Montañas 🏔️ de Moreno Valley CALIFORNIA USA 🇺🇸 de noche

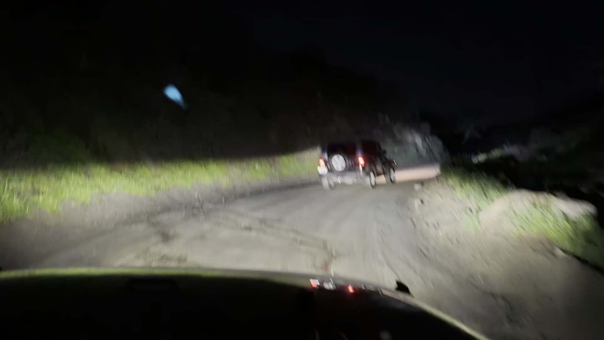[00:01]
Así se hace off-road en la noche, miren, ay, ay, ay, aquí vamos en esta callecita, haciendo un poco de off-road en la noche. Antes veníamos a caminar aquí en el día, pero ahora venimos a ver cómo está la calle.
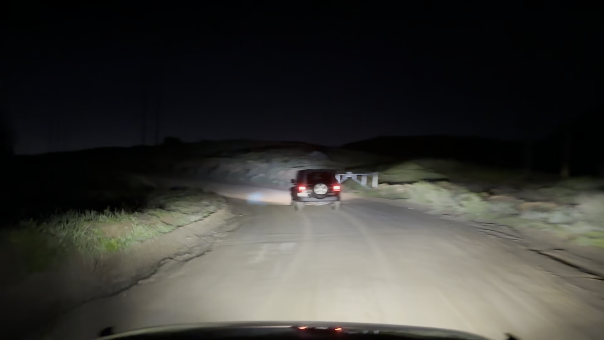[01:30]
Pero para mientras les vamos a dar una turisteada por todo esto aquí. Vengo a otro jeep en frente. Otro jeep en frente. Vamos a ver cómo que aquí en la calle está más, más mejor. Está más sólido.
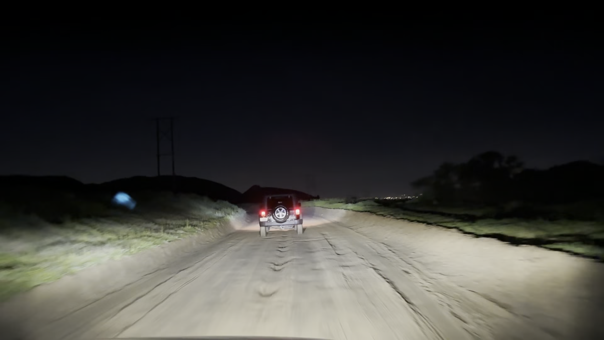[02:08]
Esto es off-road en la noche. A ver si mira la ciudad.
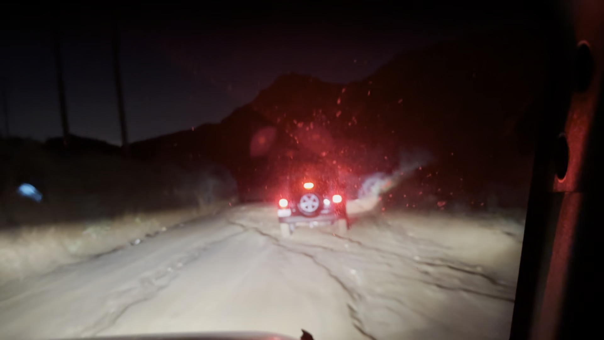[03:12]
Miren cómo están estas calles. Vamos a llamar al gobierno. Que las venga a arreglar. Miren. Así se hace off-road en la noche. Y procuren traer gasolina. Porque nosotros ya casi se los va acabando. A ver si llegamos a donde tenemos que llegar.
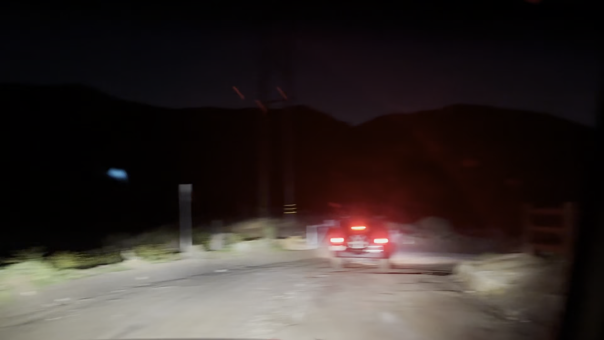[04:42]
Y todo esto lo está así por las tormentas que han caído aquí. Se ha lavado toda la calle.
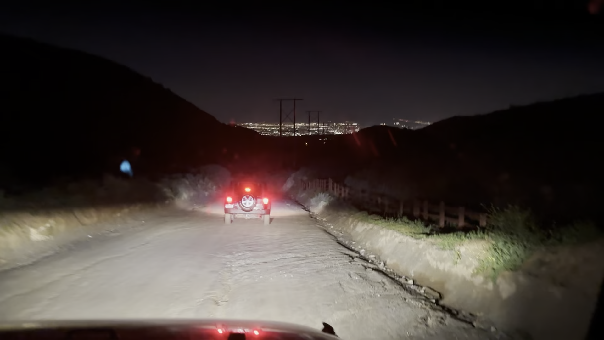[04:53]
Porque últimamente hasta hielo ha caído aquí. Por eso los venimos a dar la vuelta aquí para ver cómo está. Y de vez en cuando venir a distraerse un poco.
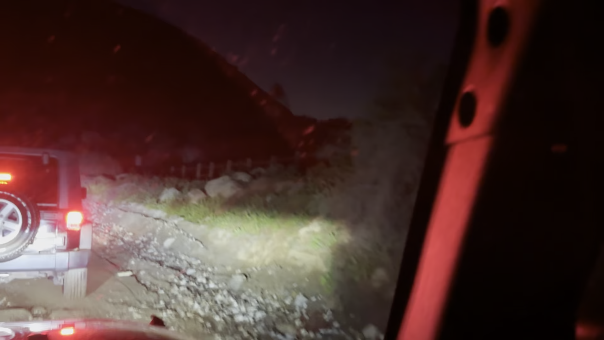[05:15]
Ojalá que no se haya caído toda la calle.
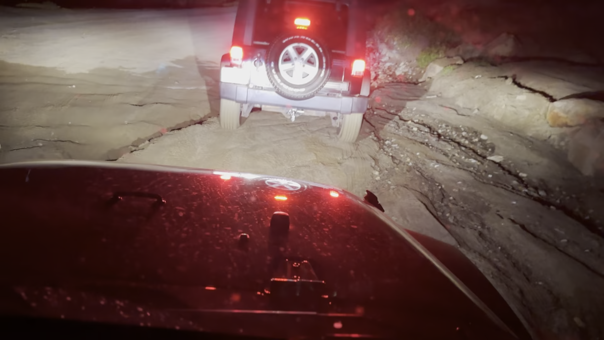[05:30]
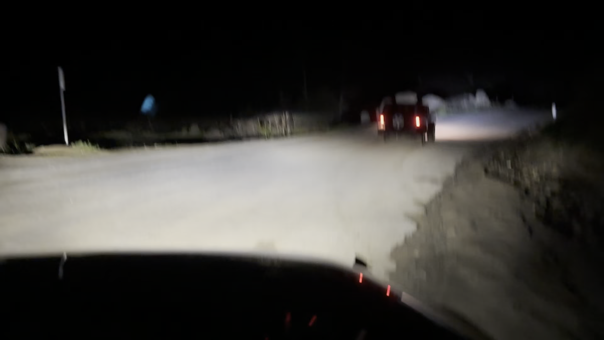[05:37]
Ojalá que no se haya caído toda la calle. Aquí ya está bonito, ¿Ven? Aquí ya está bonito, ¿Ven? Pero está mejor allá atrás. Aquí como que ya vinieron a emparejar. Como que el condado vino a emparejar aquí. Así se miran, ¿Ven? Pero allá atrás... No han emparejado nada.
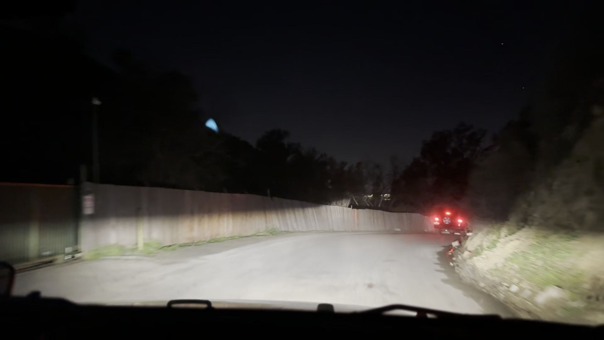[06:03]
Aquí vamos llegando ya a las casas. Vamos... Vamos llegando a una calle que se llama Ridge Canyon. Y de aquí de Ridge Canyon ya le pueden ir para arriba. Hacer este recorrido. Así que ya saben. Siempre es bueno ir protegidos. Y siempre caerle gracias a Dios. Por lo bueno y maravilloso que hagas.